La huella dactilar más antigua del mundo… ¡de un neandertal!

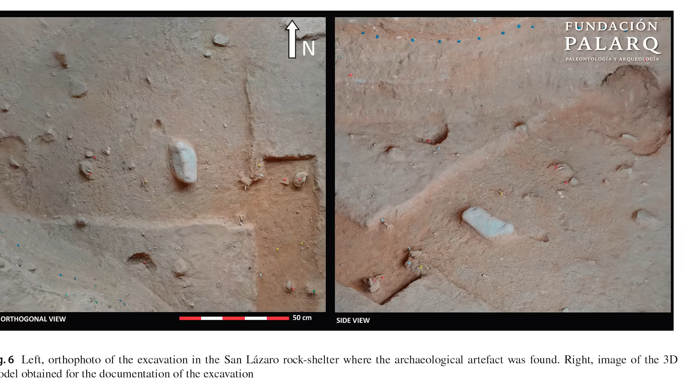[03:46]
un canto granítico de unos 20 centímetros, cuya presencia de por sí ya era rara,